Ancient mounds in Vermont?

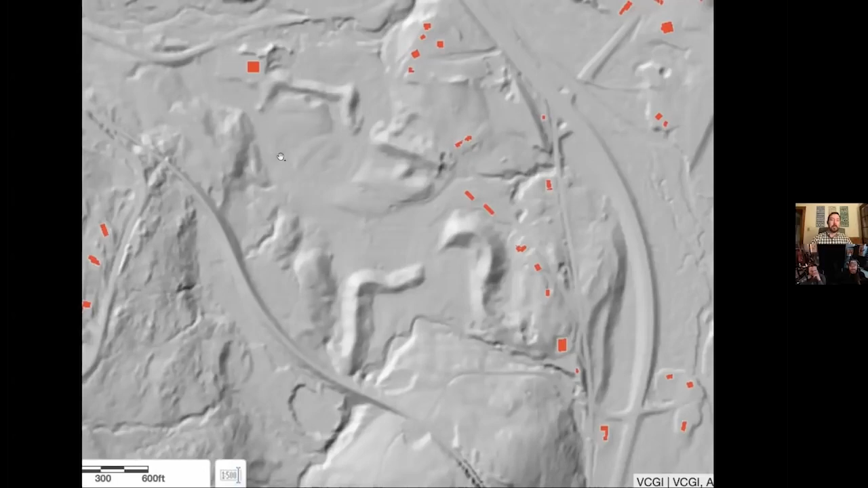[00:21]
i contacted the state um geologist and they said they were uh glacial deposits but i didn't tell them about some of the stuff i found around them like this right here i'll show you next time uh next one these are walls oh and these are like the land masses or almost like mounds yeah like um yeah those remind me of uh like some of the mounds that are in the um i'm trying to remember the name of the book
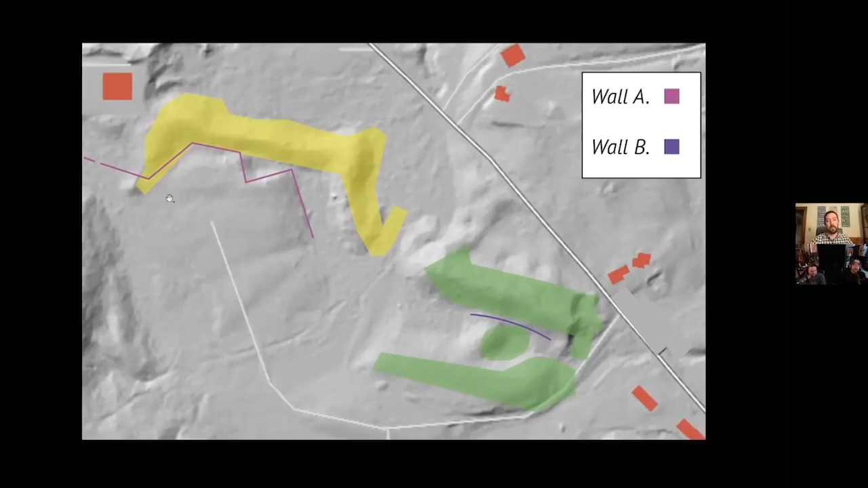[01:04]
but uh monuments in north america or whatever there's all these weird yeah the mississippi valley mound yeah yeah yeah yeah i was thinking too um but this is uh label this one wall a and that's wall b that's wall a this is facing the possible mound and